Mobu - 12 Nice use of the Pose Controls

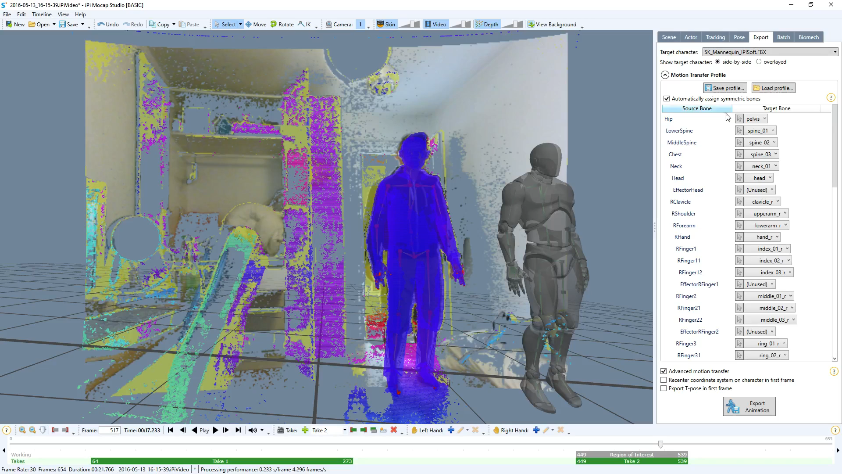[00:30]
you can see I have my character here my UE4 character and I exported this just a minute ago to this